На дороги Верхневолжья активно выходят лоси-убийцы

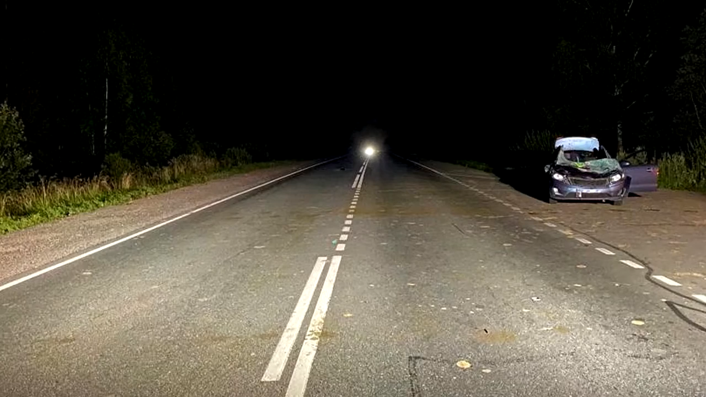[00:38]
Удар был такой силы, что у седана снесло крышу. Средний вес Сахатова 300-400 килограмм.